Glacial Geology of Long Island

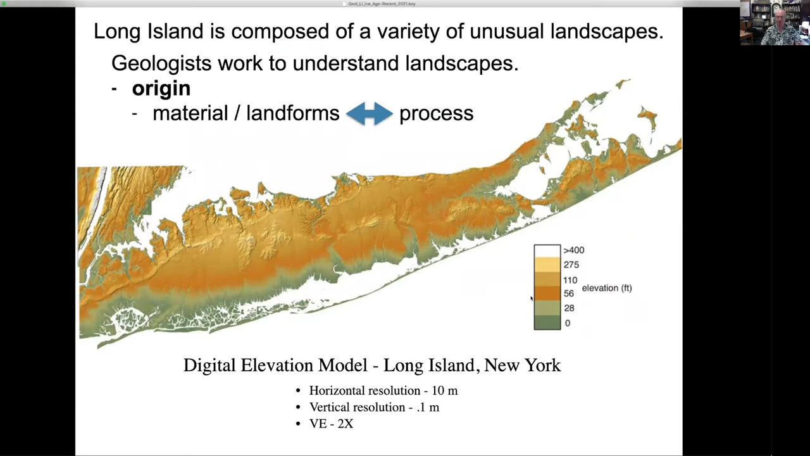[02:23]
but we look at the landforms and we look at the materials that they're made out of to understand what those processes were. And Long Island provides some really wonderful examples of this kind of investigative work. So what do I mean when I say Long Island is composed of a variety of unusual landscapes? Well, if you think about it, you know, it's a pretty strange place. We have lots of flat sloping plains, particularly along southern Long Island and central eastern Long Island.
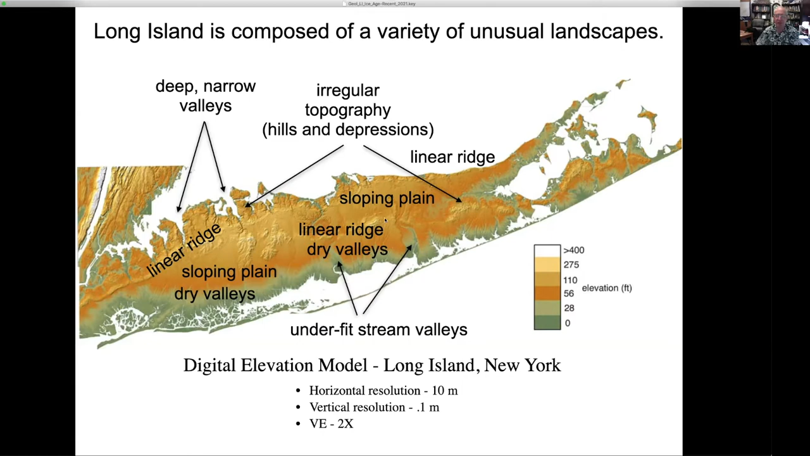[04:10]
which is in contrast to the smooth topography that we see south of the ridges. So there's some very interesting landforms that we would like to be able to explain.